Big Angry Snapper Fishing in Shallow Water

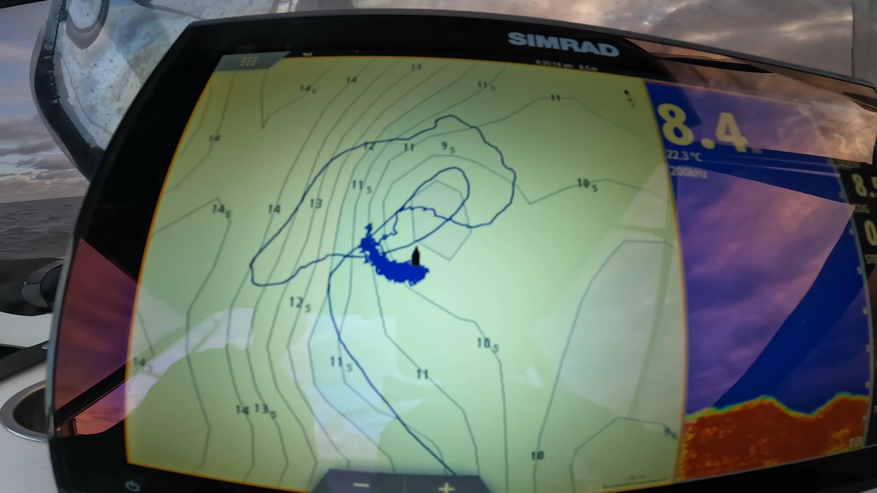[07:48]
On screen: water 22.3°C
It was basically just a bommie That runs from eight meters There it is there coming up And drops down to ten behind it Simple as that It's just the conditions
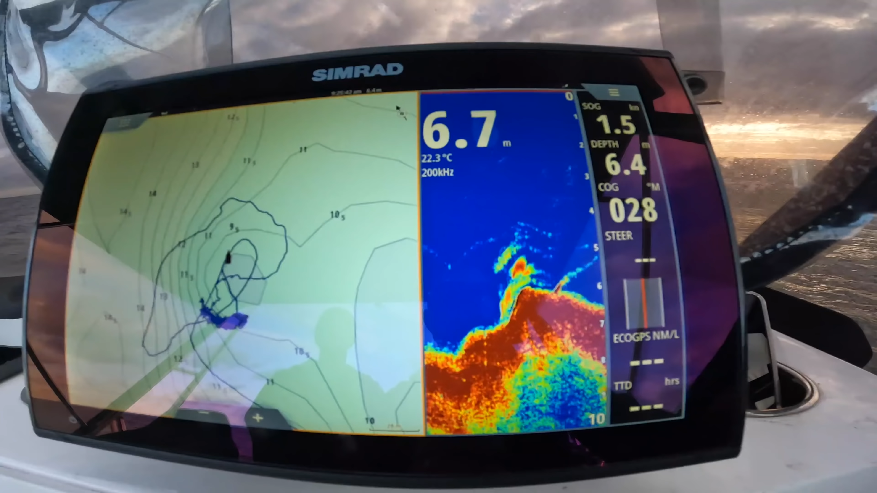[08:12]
On screen: water 22.3°C
It was just a spot on the day I think that bit of a blow And a bit of rough weather we've had